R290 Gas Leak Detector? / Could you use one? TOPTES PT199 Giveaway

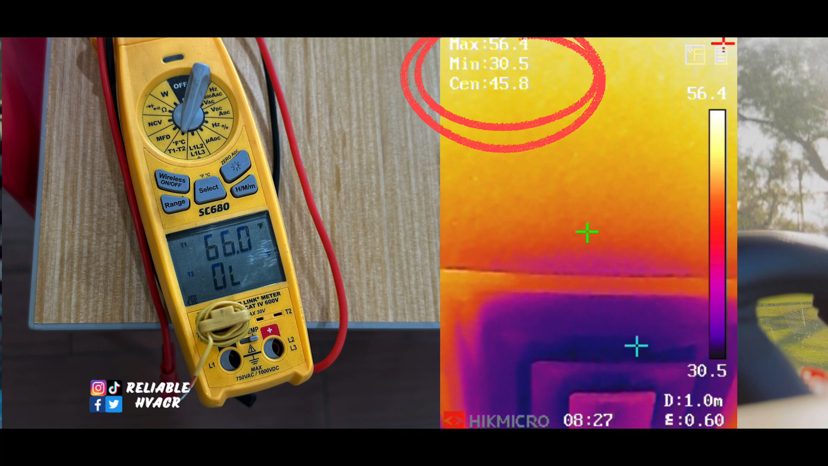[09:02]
So the thermostat is located in the back of the building. It's a small building, but it's located in the back of the building, controlling the back and the front.
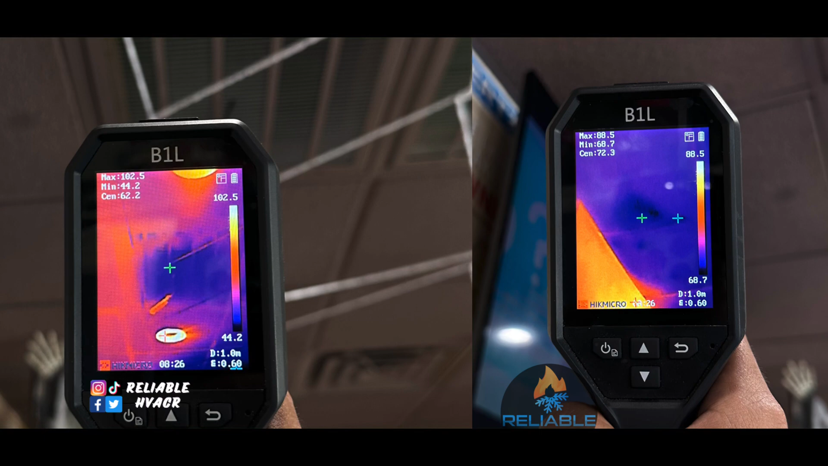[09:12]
How is it going to read the front that is 65 and the back is not even under 72 because I have it set really low, but front's dropping really quick.